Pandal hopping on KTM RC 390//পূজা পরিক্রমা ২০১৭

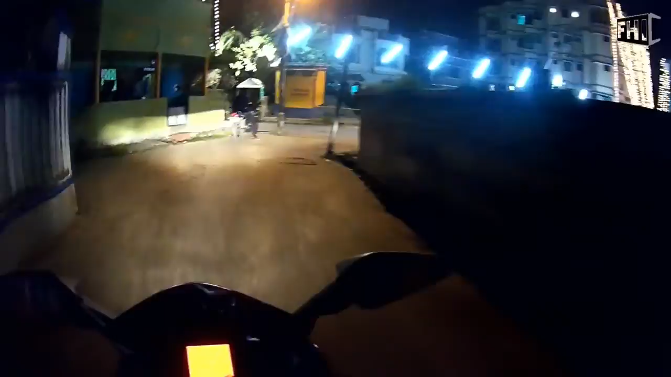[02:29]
अभी हम लोग सीधा जाएंगे सॉल्ट लेक,
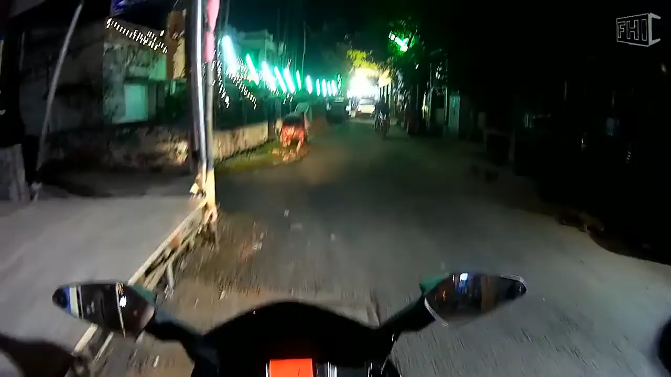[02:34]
वहाँ पर पैंडल हॉपिंग करेंगे, फिर कुछ खाएंगे पिएंगे और फिर वापस घर। अब देख सकते हैं कि बढ़िया लाइटिंग किया हुआ है यहाँ पर, ये सब जो हम लोगों का जो दुर्गा उत्सव है इसके लिए ही ये सब लाइटिंग है यहाँ पर।